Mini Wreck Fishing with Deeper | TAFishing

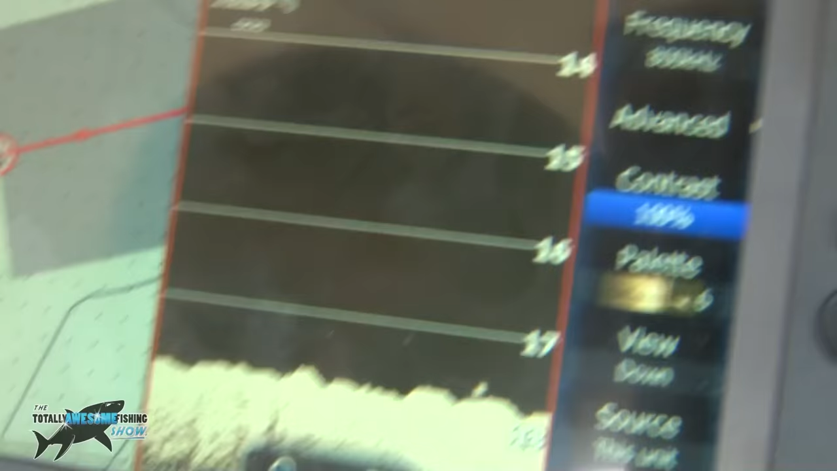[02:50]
Okay, now you can see just in here, this could be part, I'm pretty sure, of the wreck broken up.
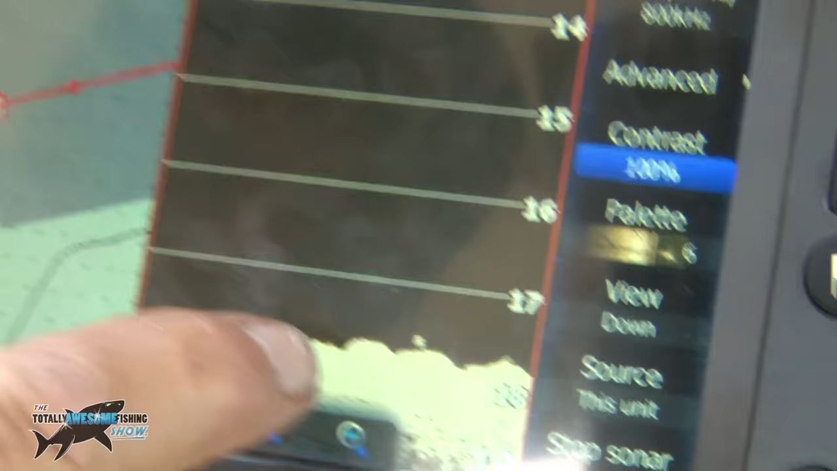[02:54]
We've zoomed in on here.
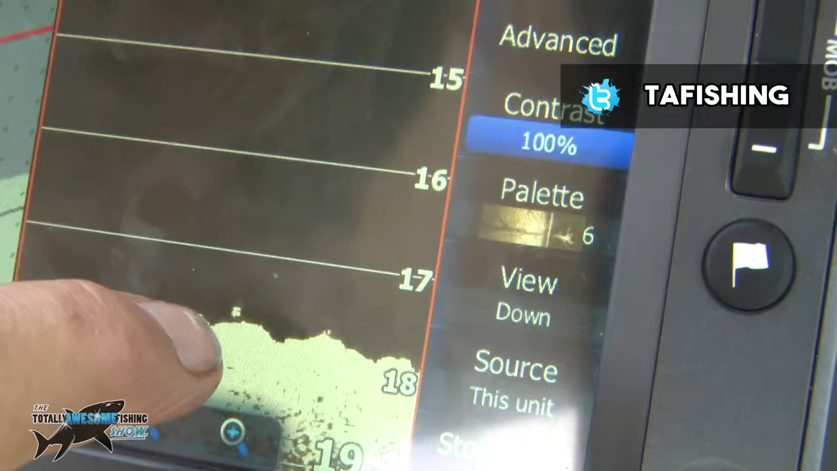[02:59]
And that looks like that could either be superstructure, it could even be a shoal of fish there. But this is the broken ground we're looking for.
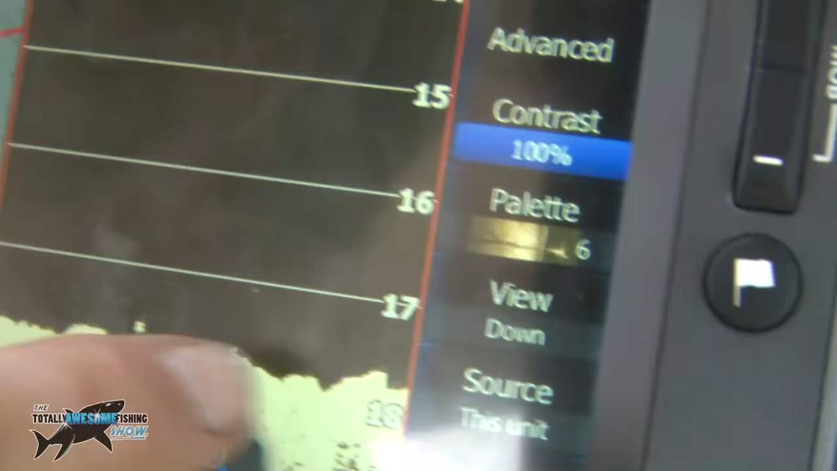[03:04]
This is right where I'm going to put this Dan, the marker buoy, over the side.
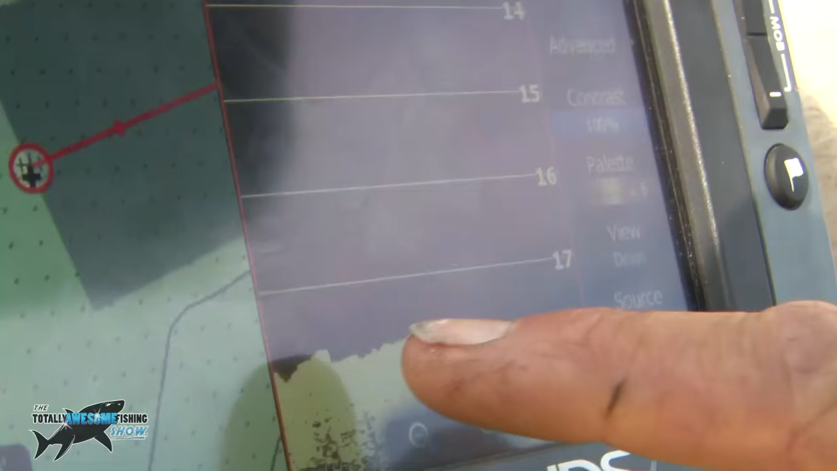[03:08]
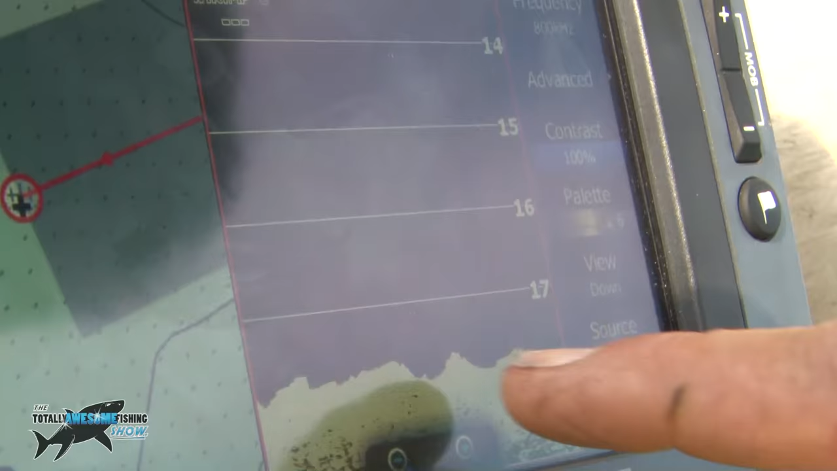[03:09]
This could be tide, the scoured out around the wreck and the rough ground. Who knows what's there?
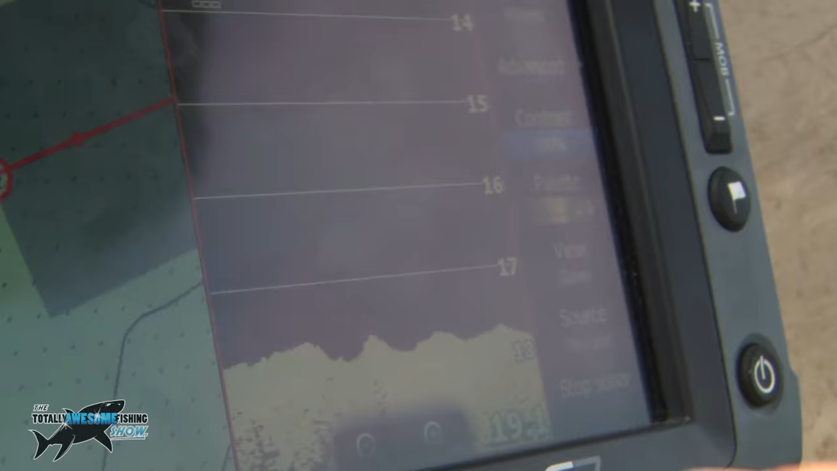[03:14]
We're going to go back and I'm going to try and put the marker buoy somewhere around here.
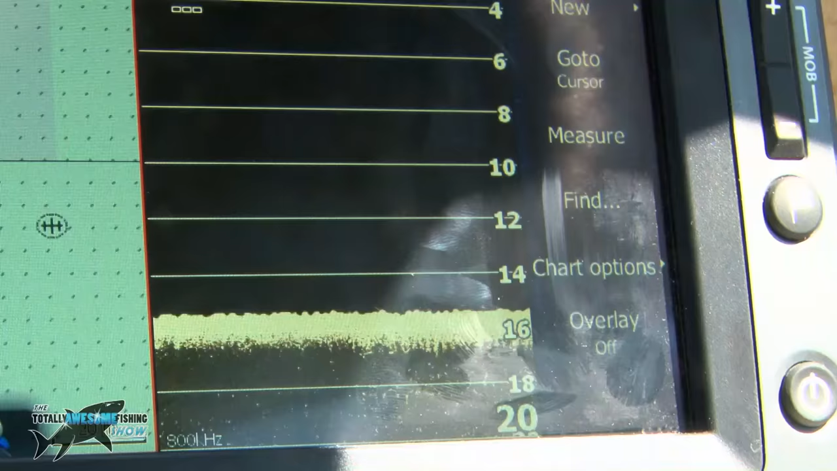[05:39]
So on our boat sounder here,
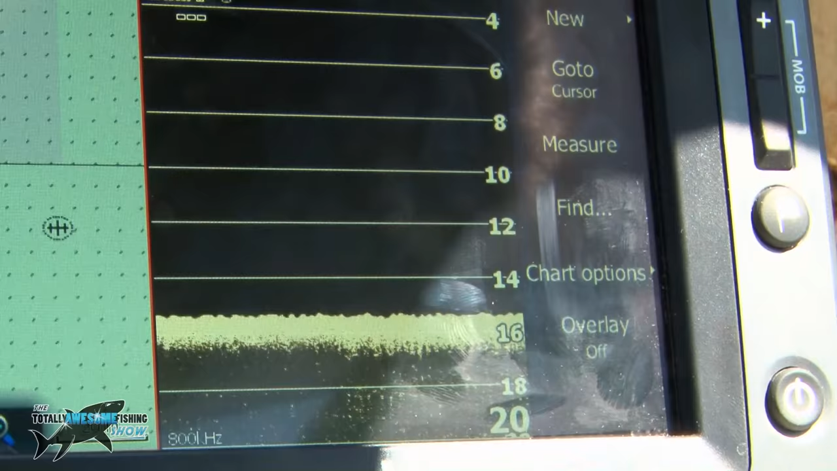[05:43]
you can see that it's reading about 15.4, 15.3 meters of the depth. So that's from the top of the boat down to the seabed is about 15.4 average.
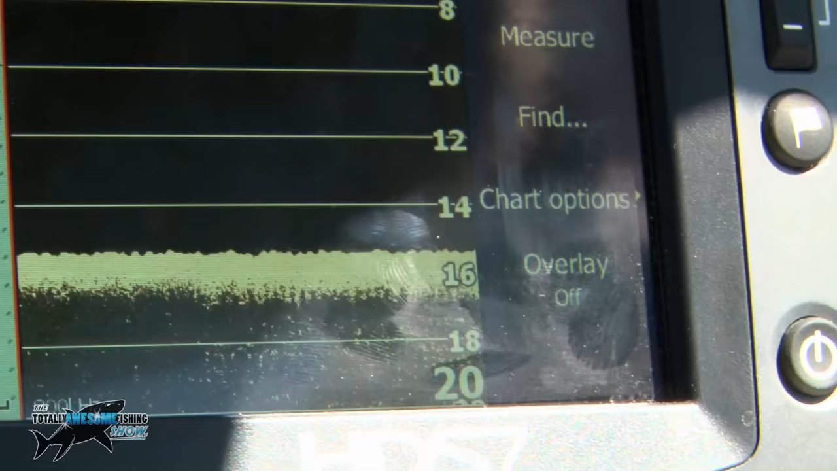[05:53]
There's not much, it's relatively flat here.
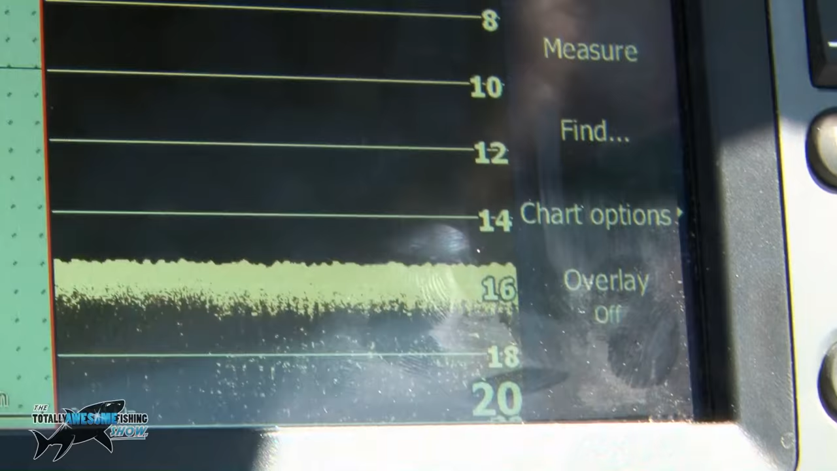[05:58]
It is broken ground, it is rough ground, but it's relatively flat. We are near a wreck, but there's no kind of big steep peaks and things like that.
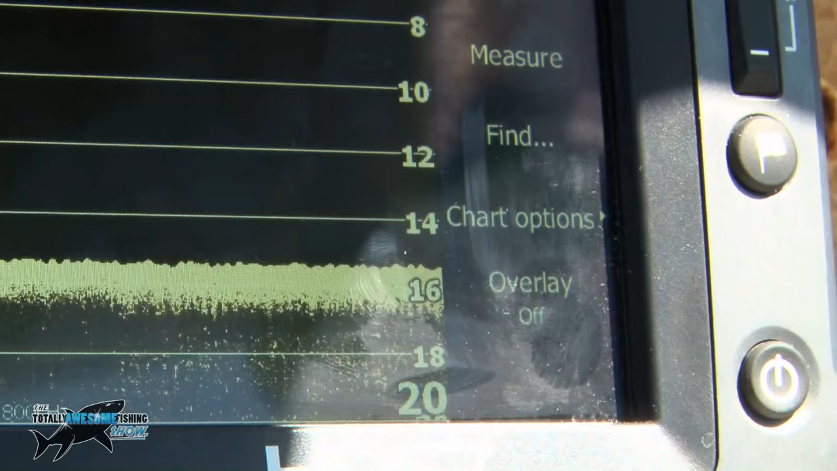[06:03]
But depth is about 15.3, 15.4 meters.
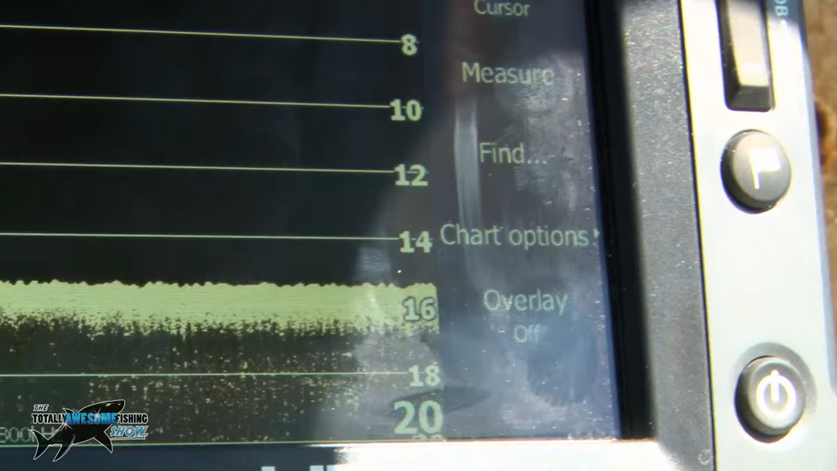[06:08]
So now I'm gonna put the deeper just by the side of the boat.
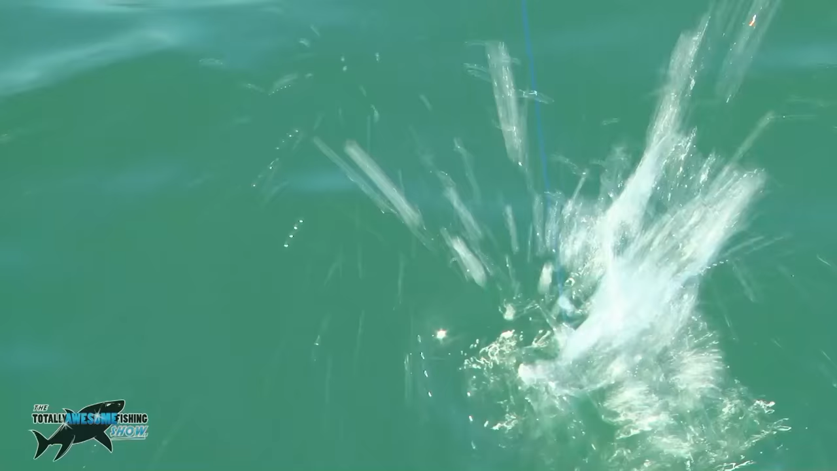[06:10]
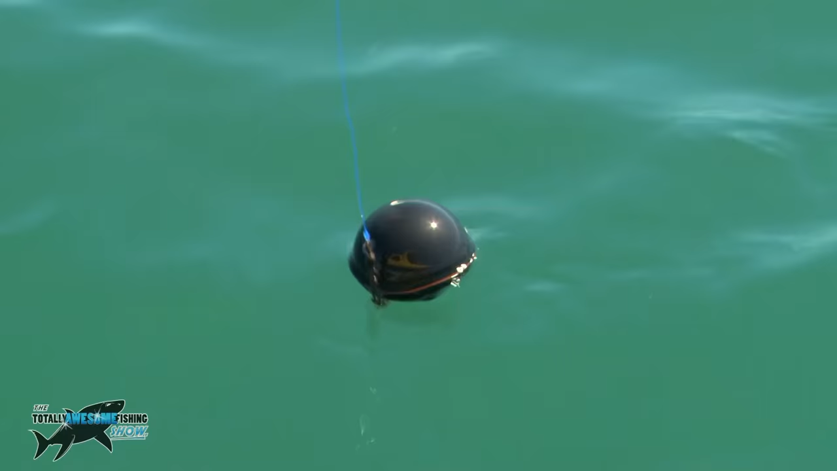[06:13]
Well, there we go. The deeper's just out from the boat. It's not far away. It's about an arm's length away from the boat. And I want to get the best reading possible to see what it is and see, compare it to the depth that the boat was reading.
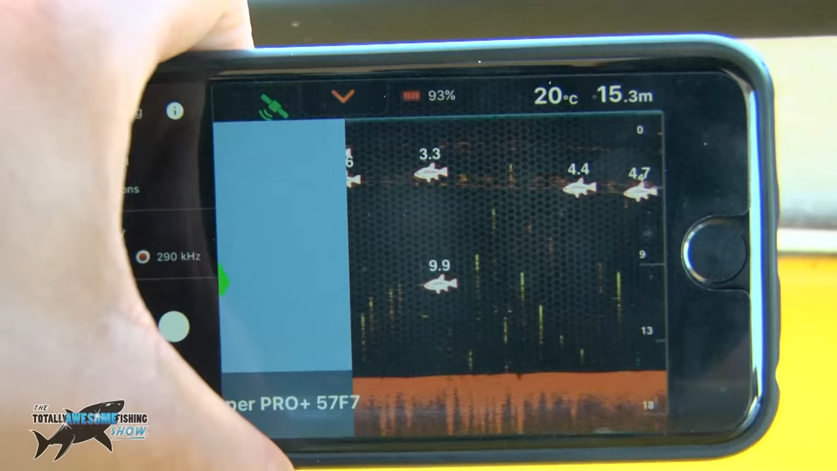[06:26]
On screen: depth 15.3 m, water 20°C
Well, as you can see, the deeper is reading 15.3 meters. They're 15.4 meters. So it's spot on the same as what the boat fish finder was seeing. It's also picking up that weed as well, which is really good. The boat one did as well. But the boat one, our boat one, wasn't reading the water temperature at the time.
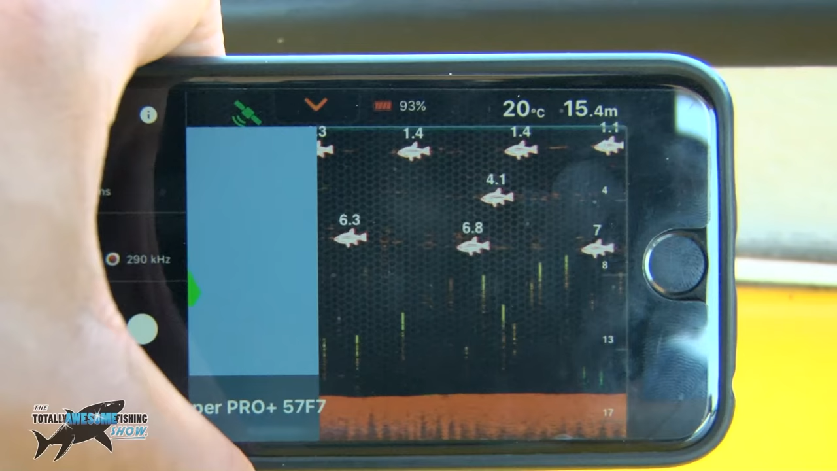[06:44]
On screen: depth 15.4 m, water 20°C
The deeper one is reading water temperature here as well. And there is actually a really cool weather app kind of built in.